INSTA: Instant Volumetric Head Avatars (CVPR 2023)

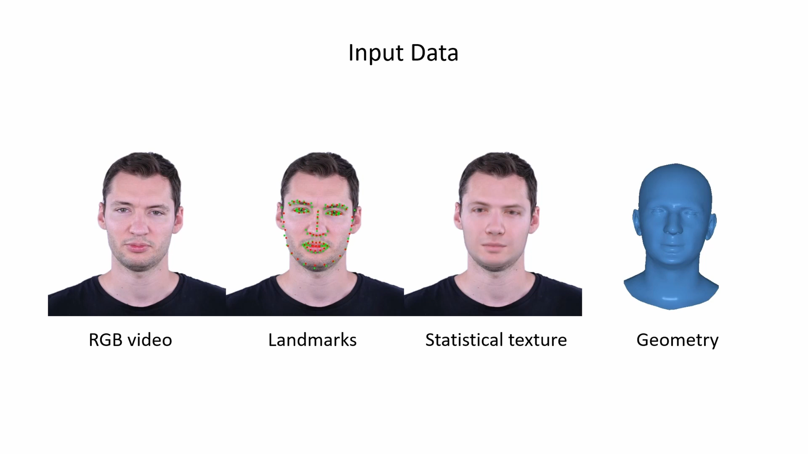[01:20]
We use Mika approach by Zielonka et al., which optimizes each frame's parametric model coefficients, giving our method stable input geometry. Our pipeline is based on differentiable volumetric rendering.